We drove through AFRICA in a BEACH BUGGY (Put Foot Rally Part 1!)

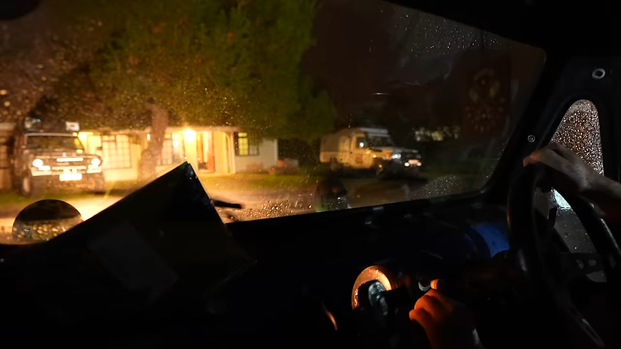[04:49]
Apparently they only go one speed, so fingers crossed the rain doesn't get any heavier.
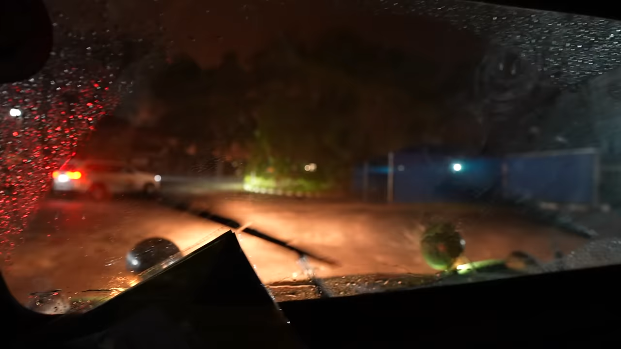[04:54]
Oh my god, the wipers have given up already. Oh come on.